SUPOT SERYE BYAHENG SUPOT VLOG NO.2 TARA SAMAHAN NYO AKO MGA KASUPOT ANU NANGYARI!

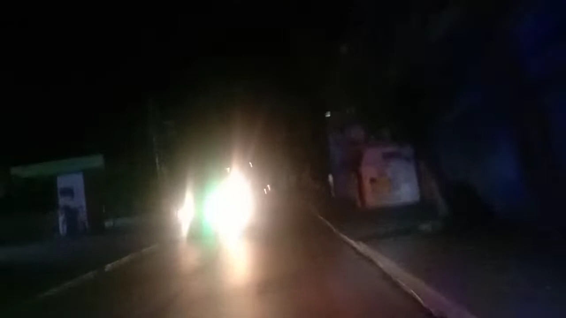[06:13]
Ang sakit naman tayong ano, kasalubong. Ayan guys. Dito lang malapit na tayo eh. Dilim dito, walang ilaw. Hira kasi ng headlight to. Pundi na kasi yung ano, high na, yung highlights.
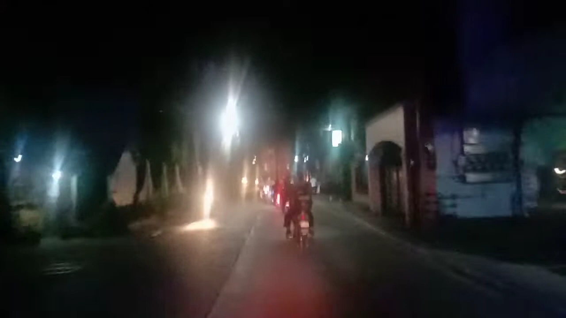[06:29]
Yung high na, na ilaw ko, nakakawa na pundi na.
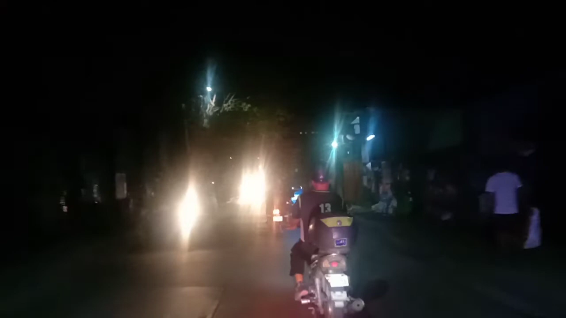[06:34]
So, kailangan mo bili tayo ng ilaw, kaya tayo magpapalitan.
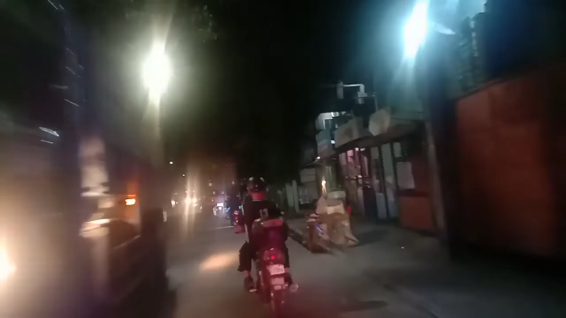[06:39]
Parang kilala ko itong sinundan kong katay, motor na ito. So, kakaliwa na tayo dito guys. Napasok tayo sa atin. Subot! Kalahin natin yan. Eh, may container pa, no?